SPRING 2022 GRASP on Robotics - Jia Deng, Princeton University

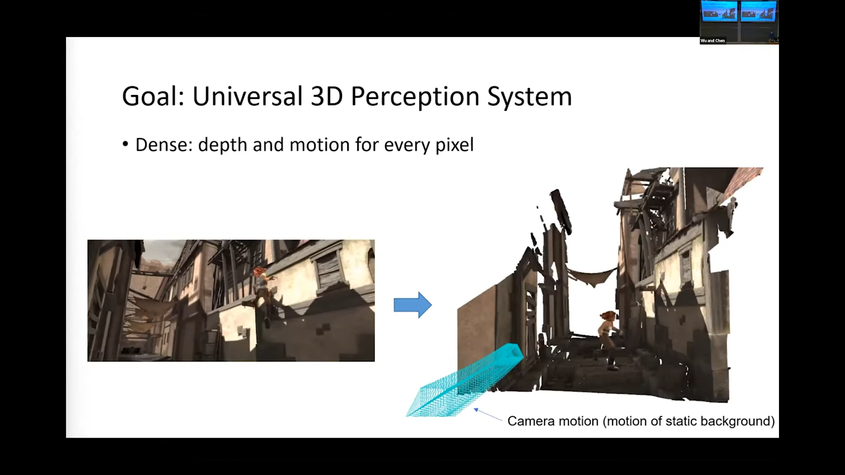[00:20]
including the static background and the dynamic foreground objects.
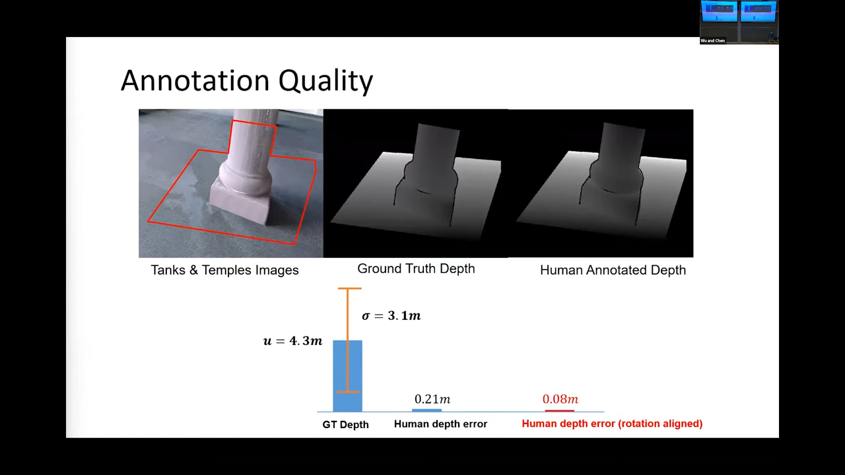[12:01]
If we account for this global rotation by applying the best possible global rotation to correct the human annotations, then the depth error is reduced substantially. Last but not least, because we now have rich annotations,
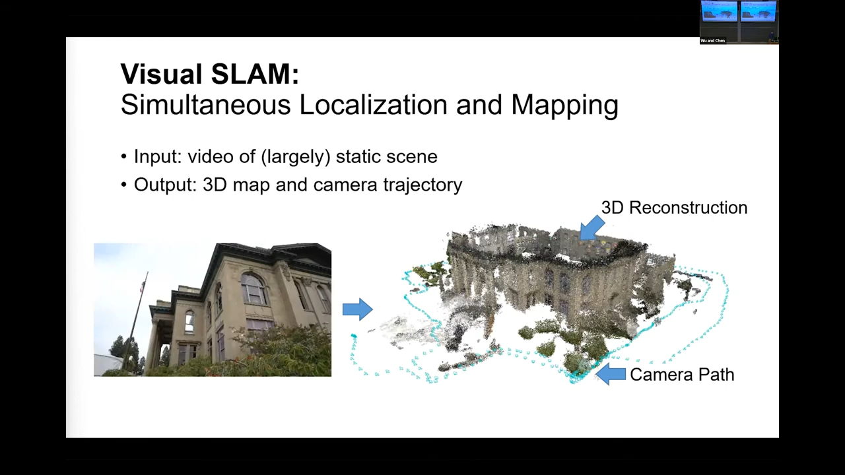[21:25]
In particular, I will talk about Visual SLAM, a classical vision task that seeks to build a 3D map of the environment and track the camera trajectory.
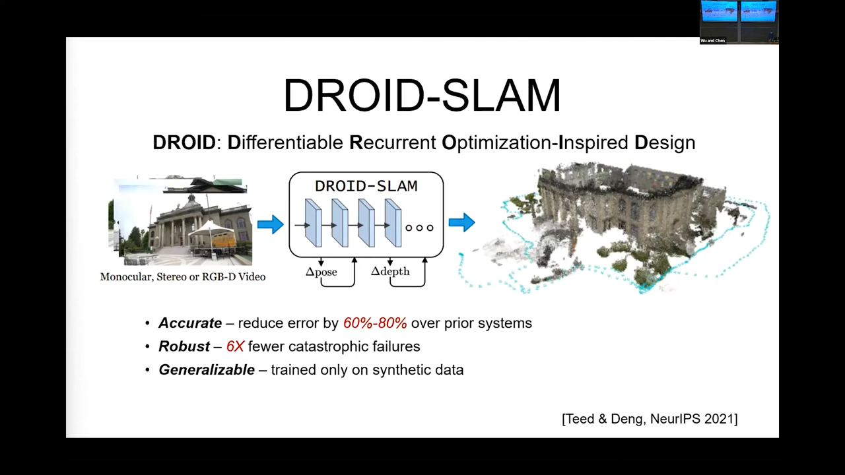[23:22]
It generalizes very well. We train it only on synthetic data, and it works on real data zero-shot. JoySlam is a deep network whose design is inspired by classical approaches and makes heavy use of the geometric knowledge.
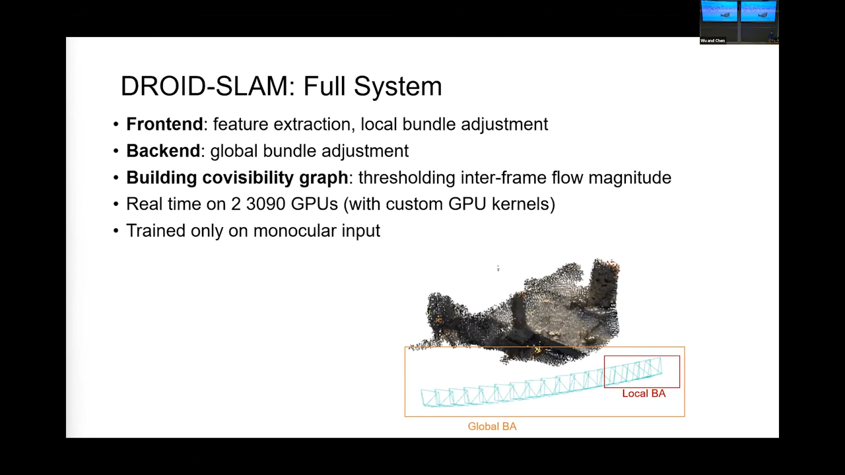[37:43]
We build the co-visibility graph through simple thresholding of the flow magnitude between frames. With custom GPU kernels, we are able to run real-time with two GPUs, and our system is trained only on monocular input.
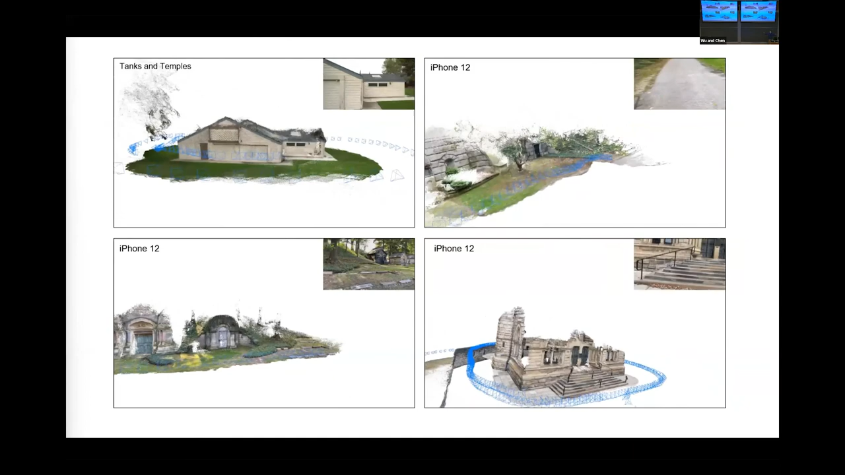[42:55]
back-end, which look at basically all the thousands of frames, and then detect co-visible frames.
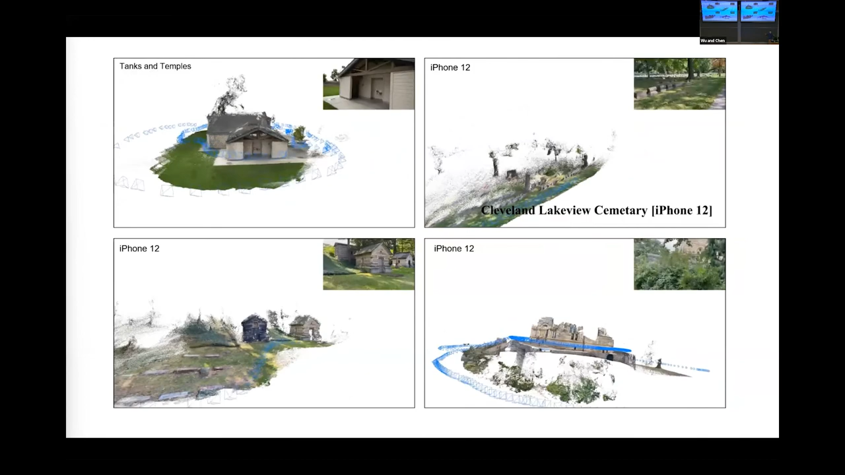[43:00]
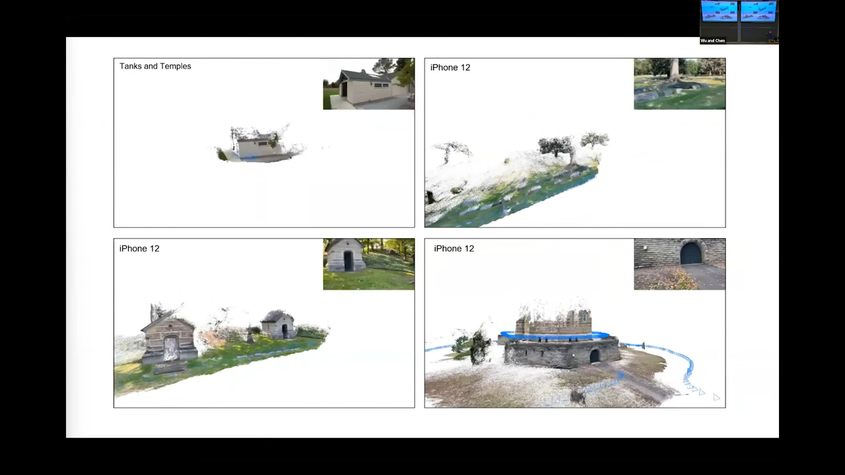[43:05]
So when you, then we basically perform dense bundle adjustments on this entire graph. So this graph will cover all the possible loops.